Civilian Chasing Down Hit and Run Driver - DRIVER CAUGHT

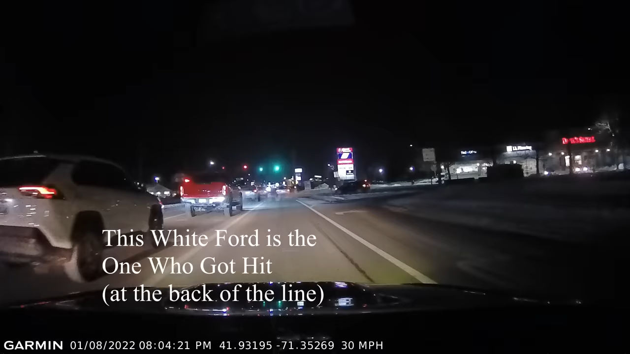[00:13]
No. Why can't I go out to eat at a restaurant? Oh my god, that truck just hit someone. Holy fuck. Holy fuck. He actually just hit someone. Who? Holy shit. He just plowed into someone. Where? Look at. He's running. He just actually fucking plowed into someone. Where? Look at, him right here. This guy. Hit the plate. Watch out. You got the plate. Stop. You got the plate. Just don't. You don't get in an accident. No. Follow him. He's gonna pull over. Stop.
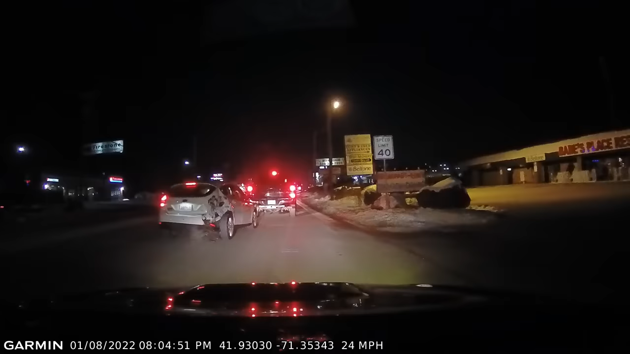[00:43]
He's gonna pull over. Holy fuck. Fuck. Ouch. Holy. He's not stopping. Shit. Put the bite of the paper on it. Tell him we got the plate. Watch out. Call 911 and get this fucking dude to stop. Right now? Yes. What do you mean right now? In 5 minutes. Hang on. Stop. So we got the plate. No, we're all... Watch out.
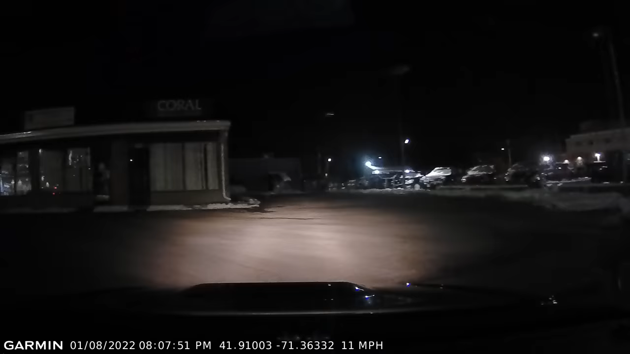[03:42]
He's checking out his damage. Cumberland Farms, Attleboro. Yeah, Cumberland Farms, Attleboro. I got the address. 651 Washington Street, South Attleboro. We're waiting right here. Yeah, 651.
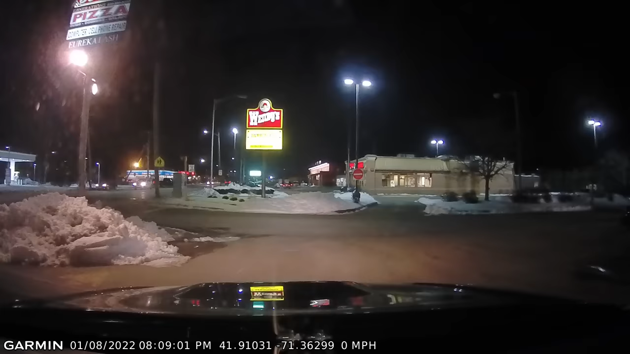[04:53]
Going north. All right, he's going north. Going now. North. Wait. Yeah, going north. Am I clear? Going back north. Yeah, we're right behind him. Following from a distance. All right, we'll do that. Say passing McDonald's.